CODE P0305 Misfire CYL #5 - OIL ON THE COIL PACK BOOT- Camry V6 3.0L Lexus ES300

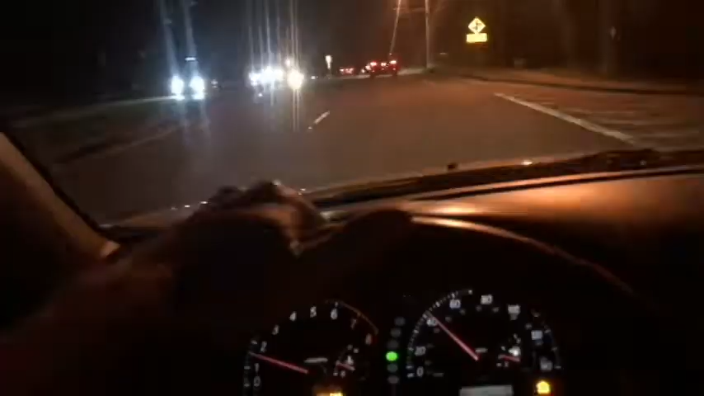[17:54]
yeah we're going to give it a test here test drive here I am taking the Camry on a test drive after putting in the new coil pack and the new spark plug both were Denso used some of the dielectric grease on all four of those I ended up taking out I took out took out two four six and number five of course which we had the code on the bad code on so it's driving fantastic as you can see the lights are still on the check engine light and the track
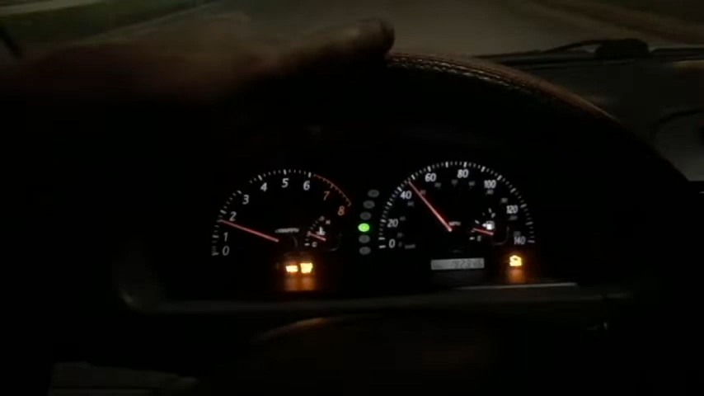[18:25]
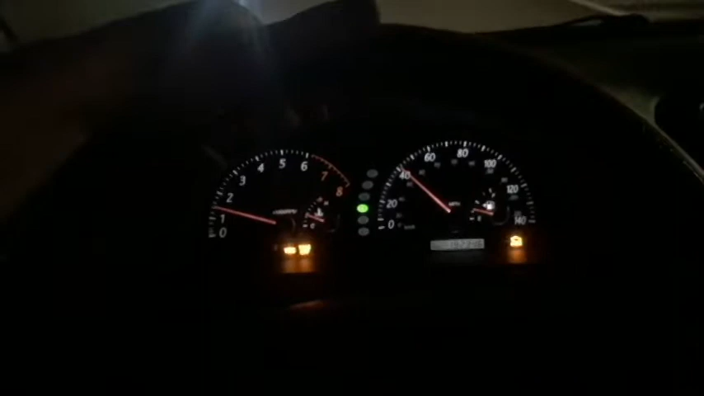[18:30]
VSC track light is still on I have not reset them I'm going to take
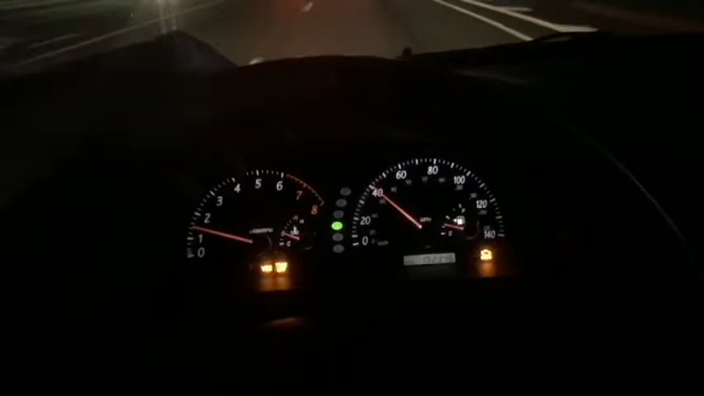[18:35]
it through a cycle see if they will go off by themselves but most importantly
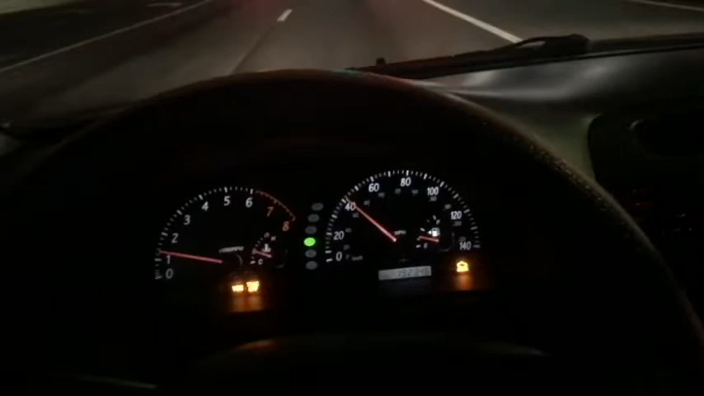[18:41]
the car is driving just fine driving very good